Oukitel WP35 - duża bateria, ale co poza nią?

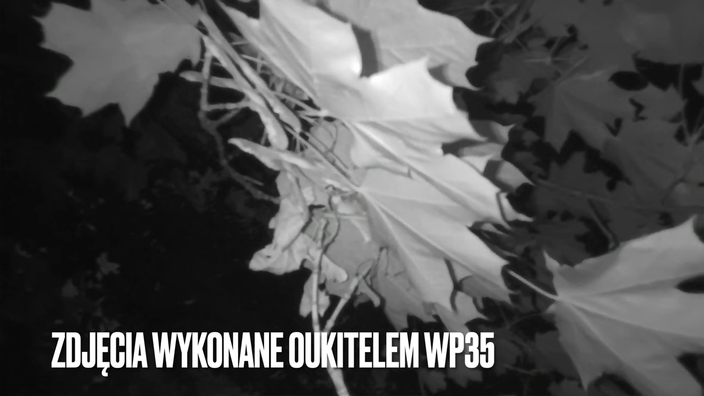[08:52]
Z kolei ten nocny zapewni czytelne zdjęcie, ale na bardzo krótkim dystansie.
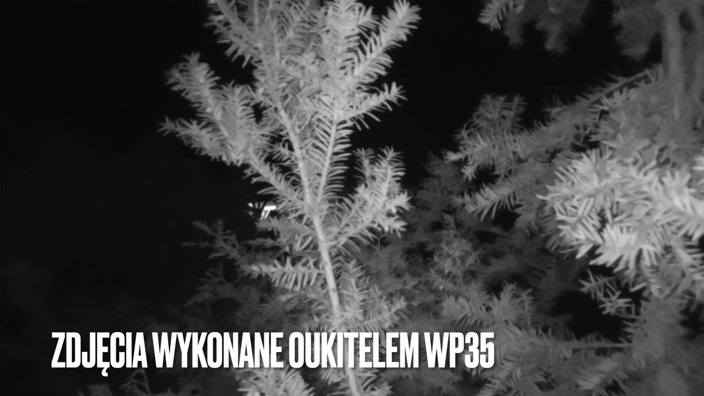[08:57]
Zatem zbyt odległych obiektów tą pod czerwienią nie sfotografujecie, natomiast zobaczycie, co czaiło się w ciemności w waszym najbliższym otoczeniu.